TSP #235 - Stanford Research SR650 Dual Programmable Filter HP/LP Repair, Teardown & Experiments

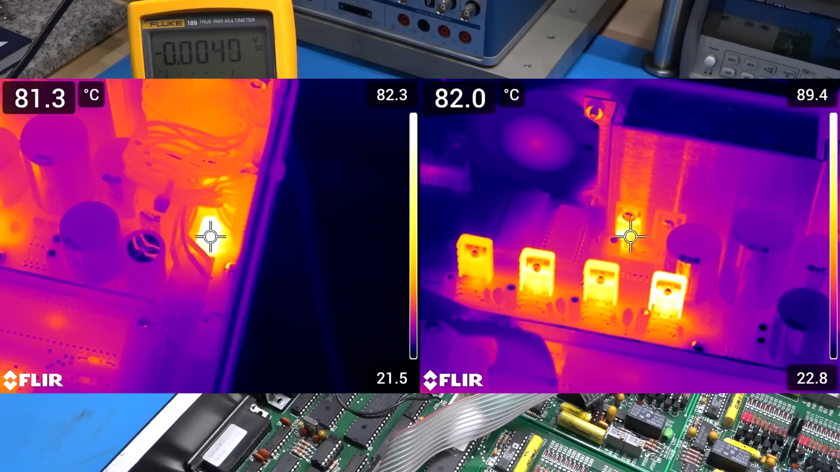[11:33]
of some of these components is really high probably much too high for this thing to be in normal operation so what i did was that i went back and i disconnected everything